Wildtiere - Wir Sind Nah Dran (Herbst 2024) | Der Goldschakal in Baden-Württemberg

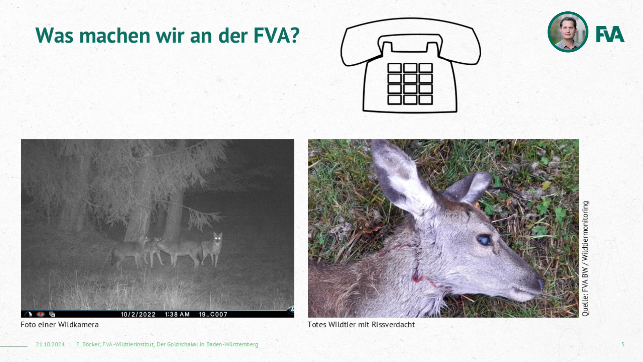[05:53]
Rechts unten ein Bild von einem toten Wildtier, tote Wildtiere oder tote Nutztiere mit Rissverdacht bekommen wir regelmäßig. Das gilt natürlich nicht nur mit Goldschakal-Verdacht, sondern auch mit Wolf- und Luchsverdacht kommt sowas bei uns an und auch da schauen wir näher hin, wenn der Fall das ermöglicht. Es gibt dann ganz viele verschiedene Methoden, mit denen man den Goldschakal näher untersuchen kann, das Monitoring praktizieren kann.